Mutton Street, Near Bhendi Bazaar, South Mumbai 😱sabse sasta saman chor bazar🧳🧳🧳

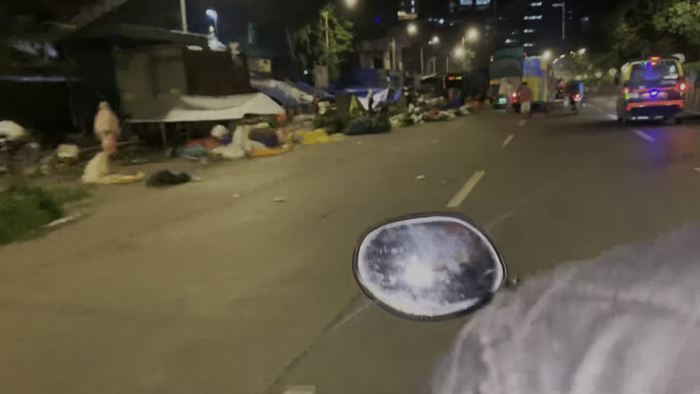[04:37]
देखिए रोड पे दादर में भाजी मार्केट, बहुत बड़ी मार्केट है दादर की।
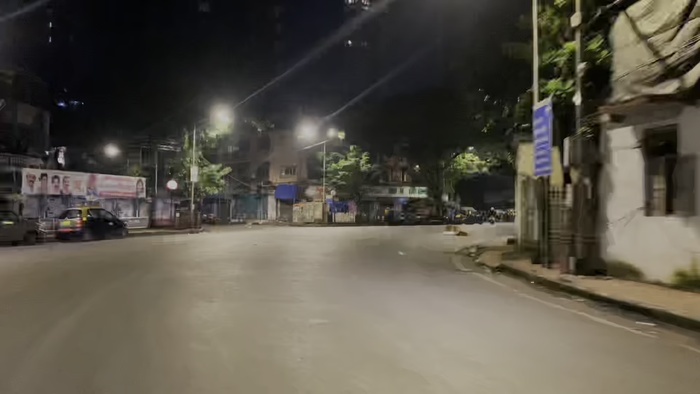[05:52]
वो पहुंचू ना ये वाला लेफ्ट वो बड़ा घुमाऊ रास्ता है यही ना सात रास्ता पूरा सर्कल है और ये सात रास्ता हम लोग पहुंच गए हैं मोहम्मद अली रोड